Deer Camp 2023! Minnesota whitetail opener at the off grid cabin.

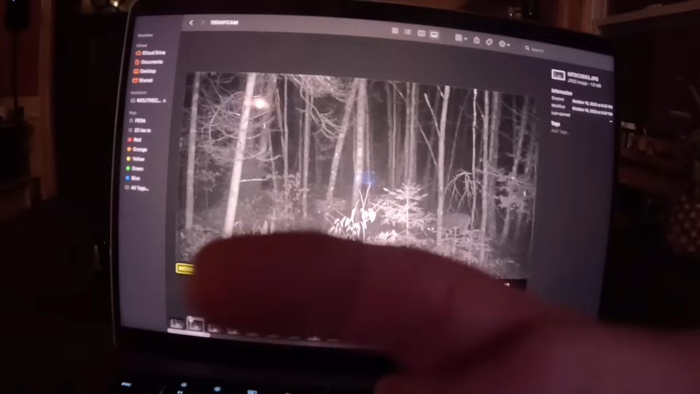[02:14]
Like if this is 12 o'clock, the stand is at like probably 7-8 o'clock.
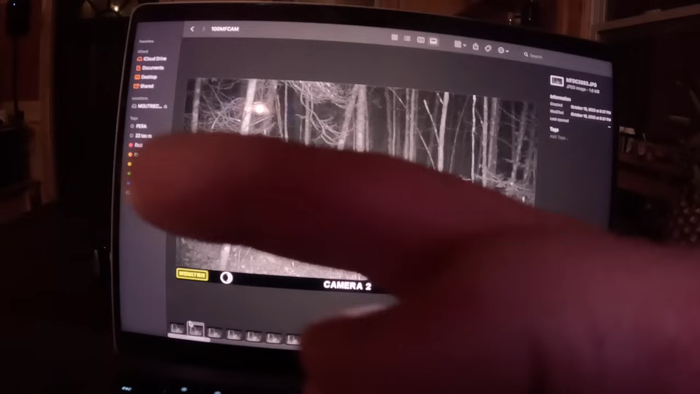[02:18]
So this is a couple weeks ago now. Now look at this one. This is the one that I'm kind of excited about.
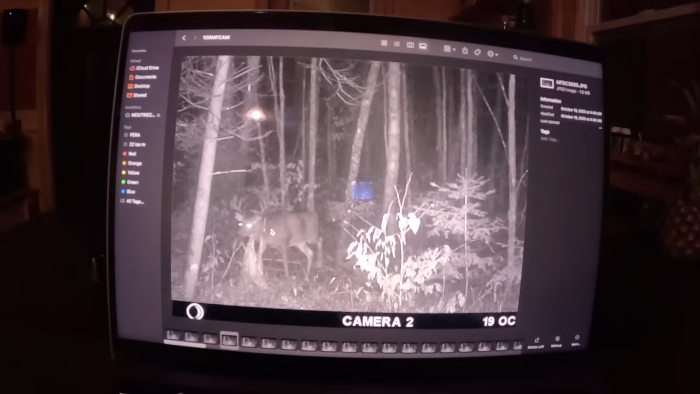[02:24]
Definitely a 1, 2, 3, 4, 5. 5 on this side and either 4 or 5 on this side. But he looks pretty wide and he looks decent. And I've had him on the driveway cam, but I wasn't able to tell how big he was. But look at that neck on him. Look how swollen up he is.
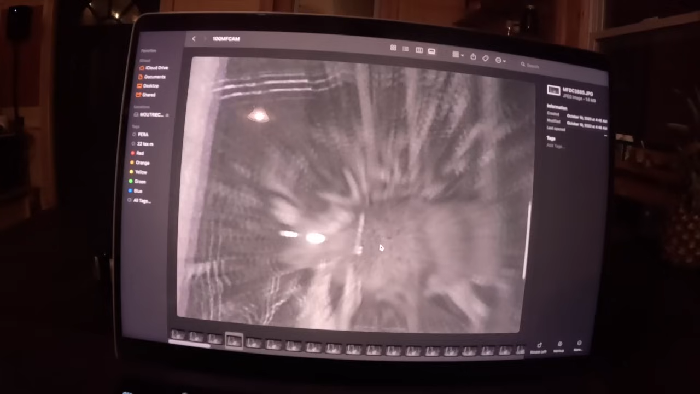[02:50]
Definitely they're chasing the does. Definitely got some does in here, which is good because the milkshakes bring all the boys to the yard, as they say. Now that big one is what we have a chance at, and this one's the one we probably will end up shooting. That's usually our luck. We get the oddball. Definitely, I think this stand is going to be the ticket this year. If we can get one of the bucks to come through during the day and...
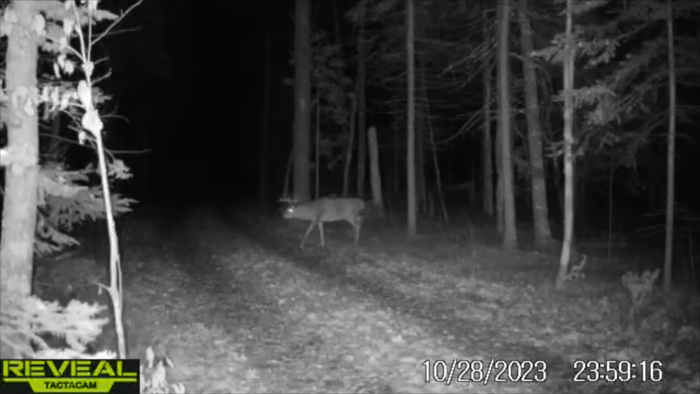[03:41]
and I've had like a 4 point, and then I see this little spike. So there's definitely bucks around. It's just a matter of, will they be where we're at? See, there's that, I think this is that big one again, although I don't know.